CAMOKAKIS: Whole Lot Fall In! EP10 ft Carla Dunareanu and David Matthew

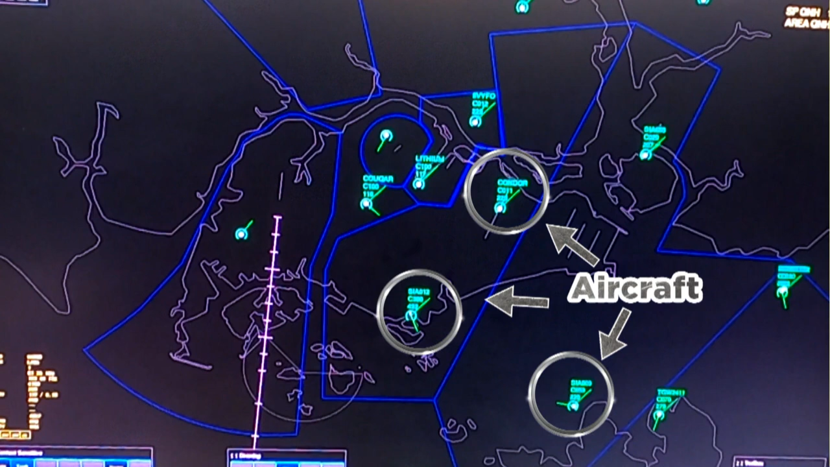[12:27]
Today I'm here to teach you guys how to use the radar simulator to learn how to control aircraft using the radar. Cool!
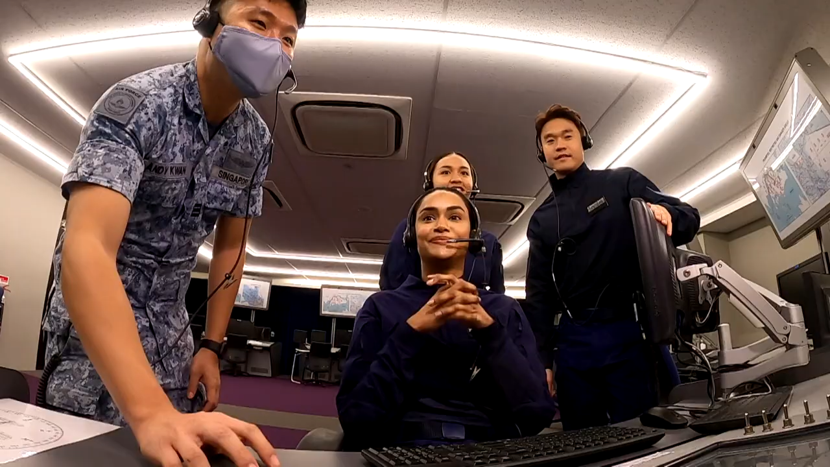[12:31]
Okay, so I'll now give you a brief introduction on what you see on the screen. So basically this is the map of Singapore. And we see all these little green plots over here. These are all representations of an aircraft. So over here you see the call sign condor. Yeah.
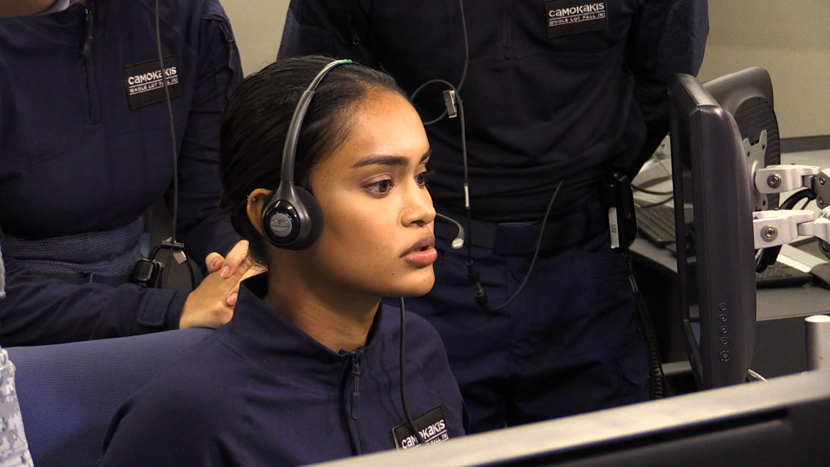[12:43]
So that's how we address an aircraft. Right. C1020 is mode Charlie of 2,000 feet, which means this aircraft is at 2,000 feet. Oh. Okay. The 228 represents the speed of an aircraft.
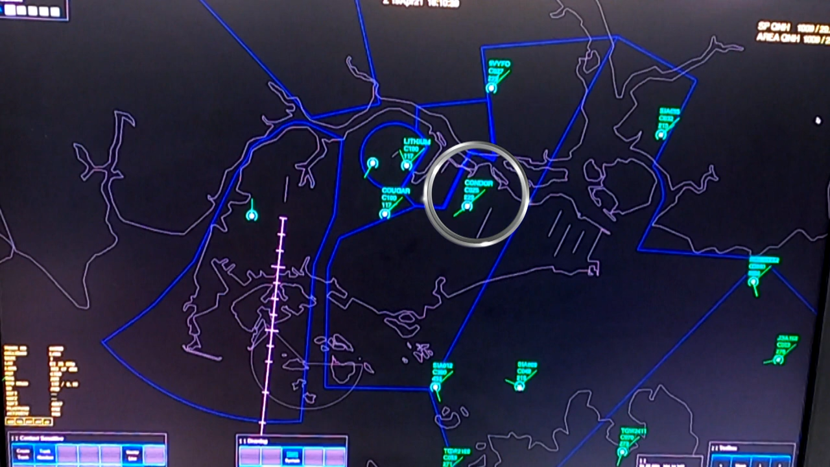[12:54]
Okay. So this aircraft is at 2,500 feet and flying at a speed of 229. Hi guys.
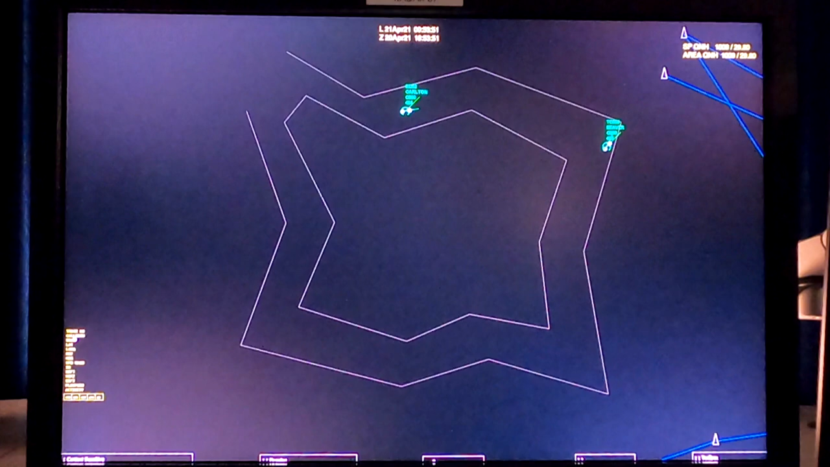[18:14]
Beaver, turn left, heading 270. Compro, turn right, heading 090.
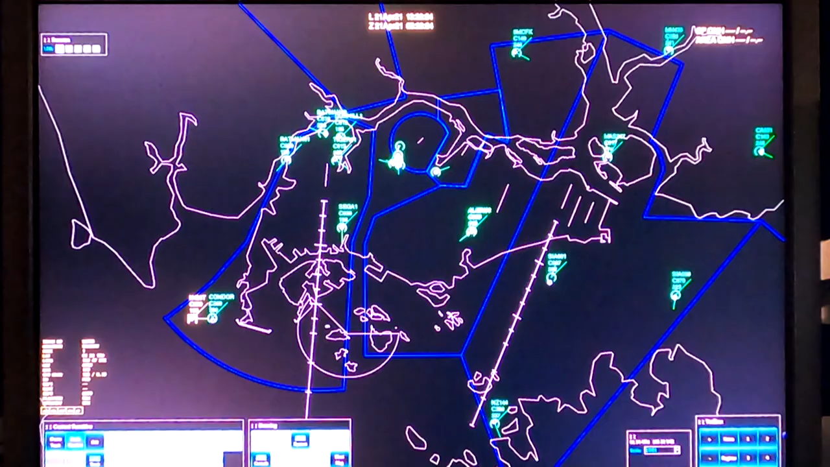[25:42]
We had the bogey aircraft coming in as well from the sea up into the Singapore airspace,